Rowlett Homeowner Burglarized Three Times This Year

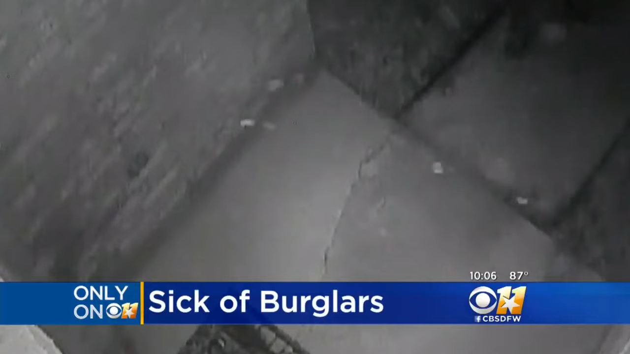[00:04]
AS YOU SEE HERE, ALL OF IT IS CAUGHT ON CAMERA BUT POLICE AS OF TONIGHT HAVE NOT CRACKED THIS CASE.